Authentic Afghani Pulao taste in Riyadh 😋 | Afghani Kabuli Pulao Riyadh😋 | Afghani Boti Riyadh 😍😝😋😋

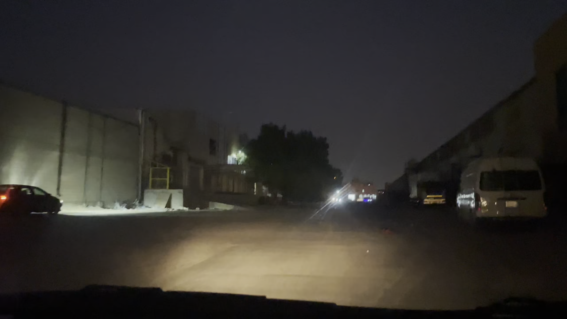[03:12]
ये देखें कैसा सन्नाटे वाला एरिया है। वैसे मैं पाकिस्तान कराची से कंपेयर नहीं करता चीज़ों को,